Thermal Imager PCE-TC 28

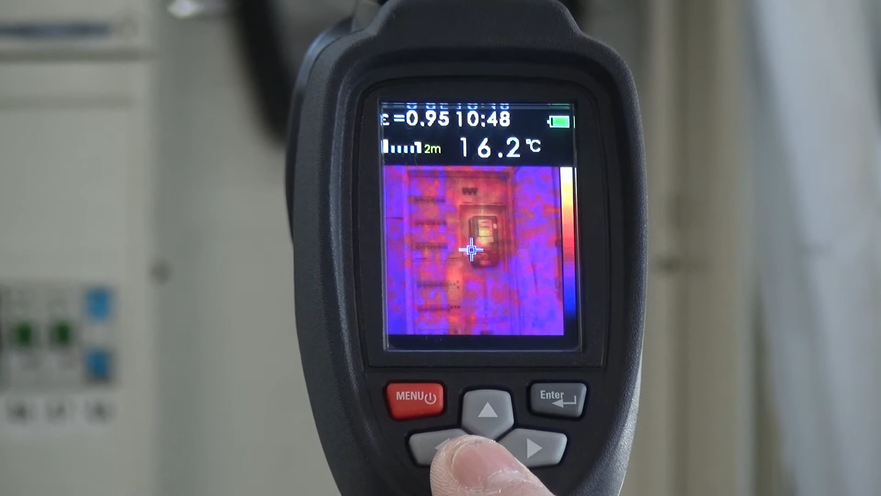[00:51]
On screen: spot 16.2°C
where we do the overlaying in 25% steps. We can in the menu set the emission degree,
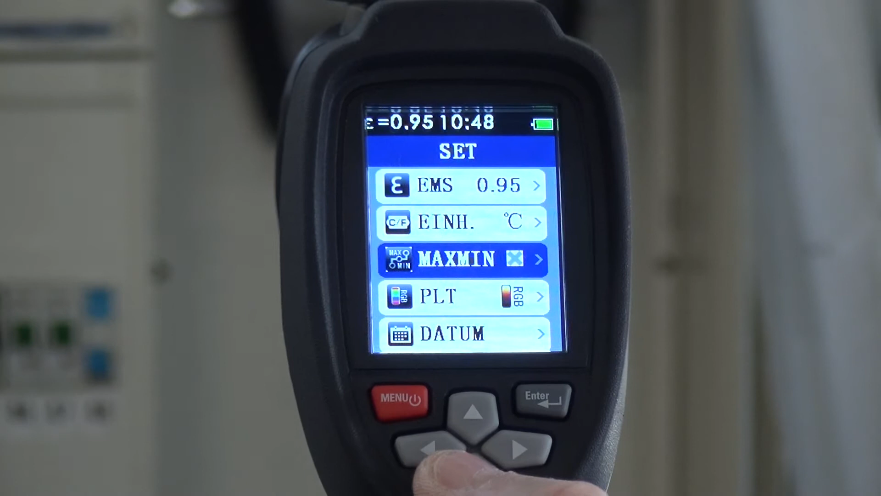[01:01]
the temperature unit, max and minimum settings set.
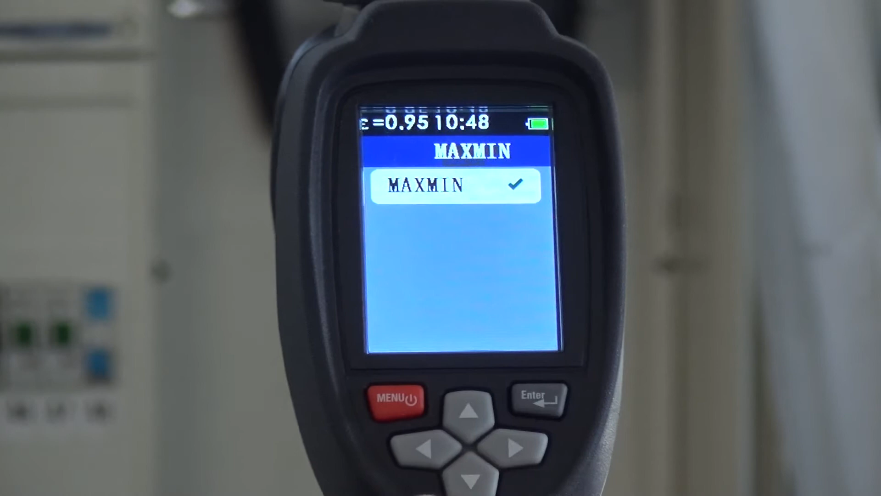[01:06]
I'll just do that. And after we have set everything, then we see on our display a red and a green spot.
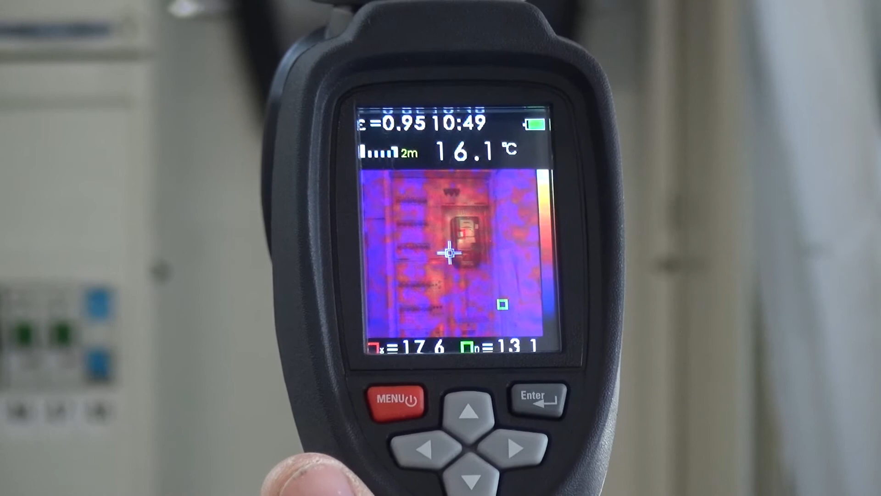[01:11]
On screen: spot 16.1°C
The red spot tells us where the hottest location is, whereby the green spot tells us where the coldest location is. The pictures can be saved to a normal micro SD card.
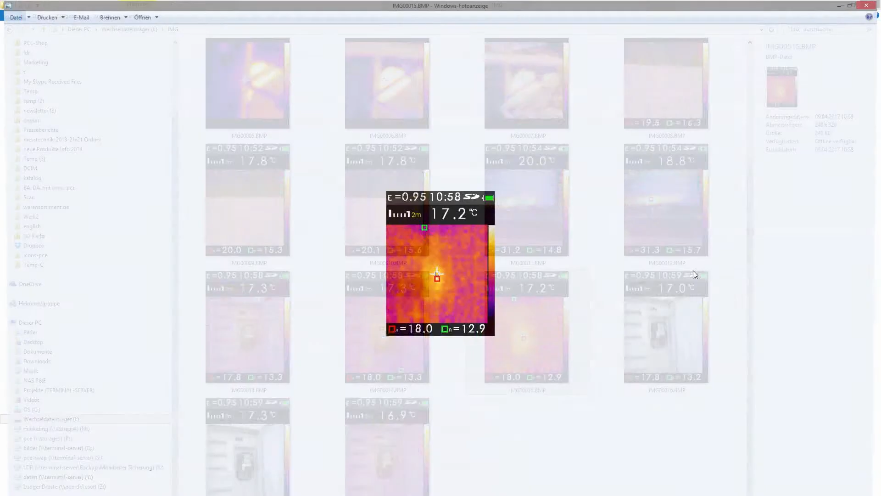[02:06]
On screen: spot 17.2°C
We have took a few example pictures,
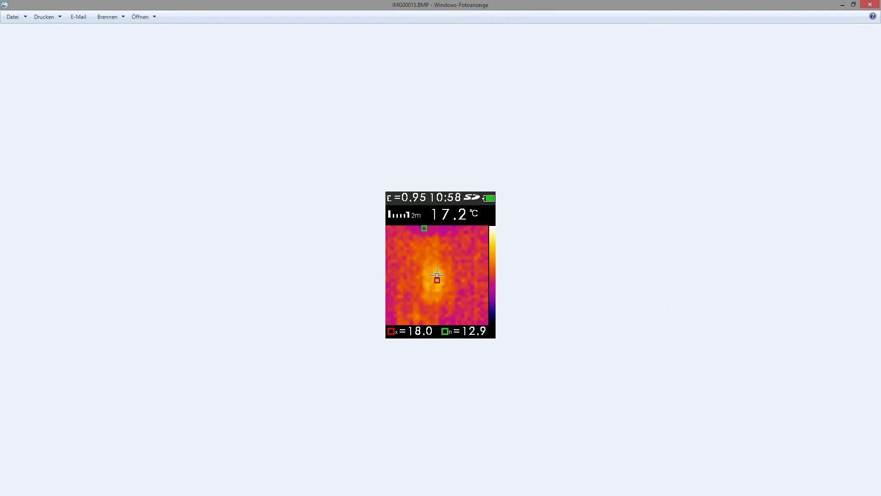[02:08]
On screen: spot 17.2°C
with which we have opened with the normal Windows program.
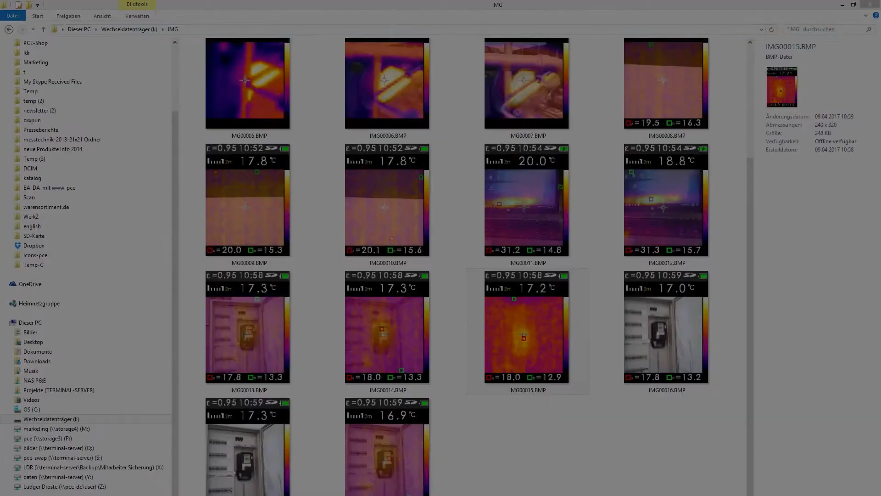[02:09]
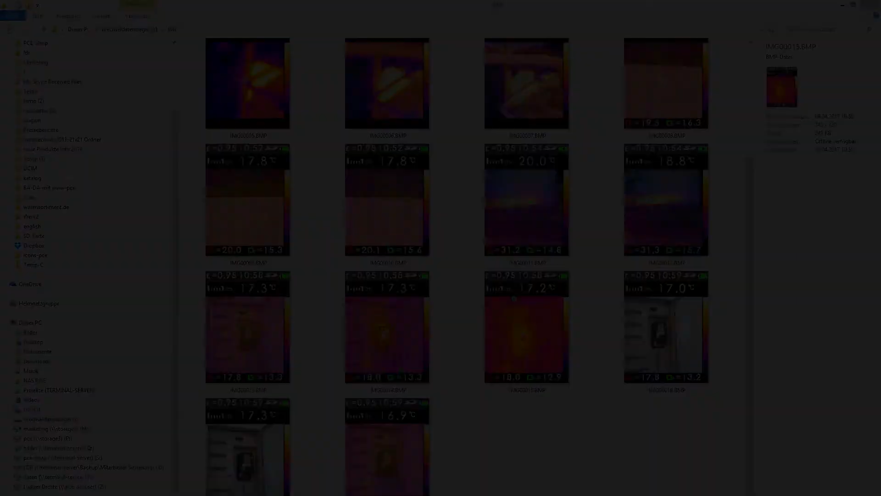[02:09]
And as we can see, we have here the full thermal picture.
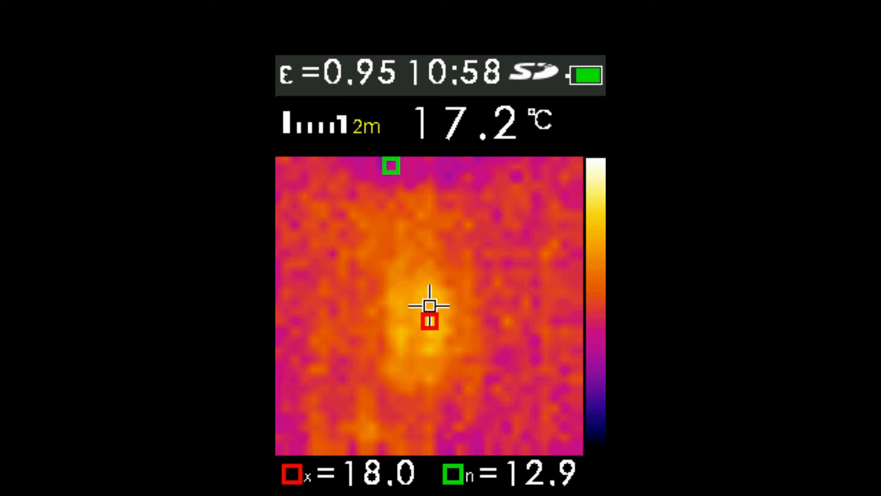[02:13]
On screen: spot 17.2°C
That is the switch cabinet, which we have recorded.
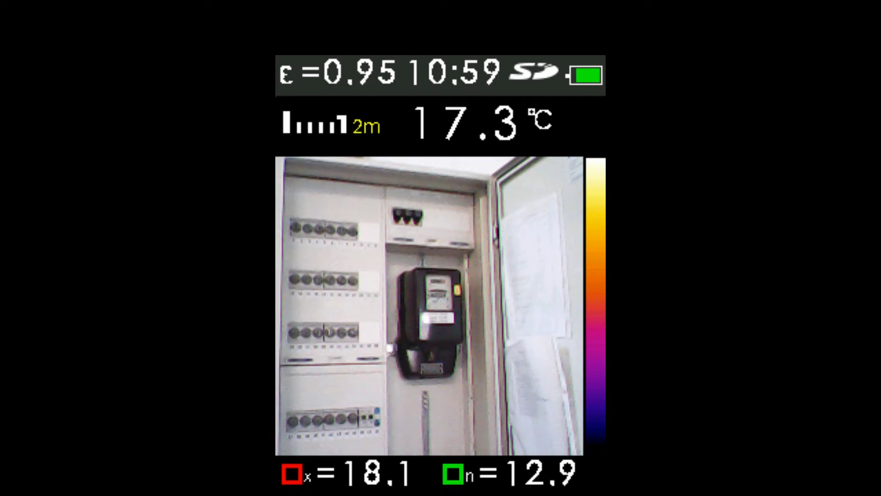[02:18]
We have then the possibility to see using the red and green point to see where
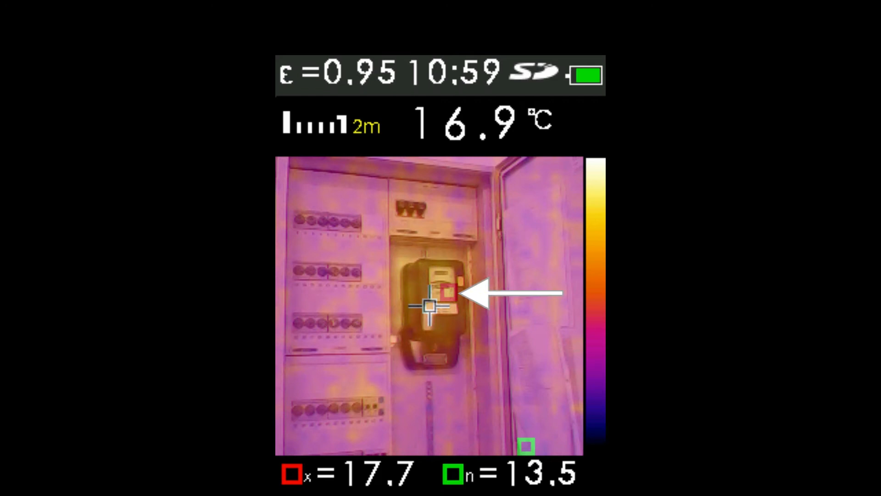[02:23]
On screen: spot 16.9°C
is the lowest value and where is the highest temperature value. We also have the possibility to see which emission value we have set, at which time it was all recorded.